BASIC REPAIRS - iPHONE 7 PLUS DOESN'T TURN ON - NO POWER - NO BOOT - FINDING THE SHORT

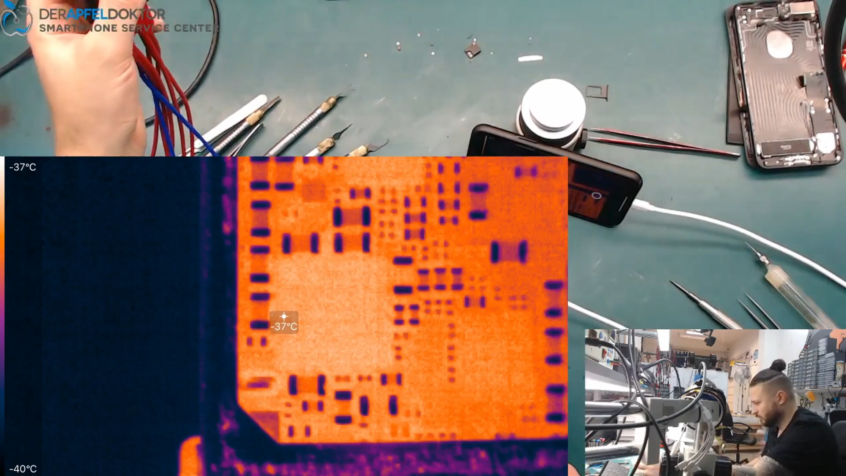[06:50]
On screen: spot -37°C, scale top -37°C, scale bottom -40°C
and do you see that cap just a little cap next beside to the baseband PMU and that's the only problem on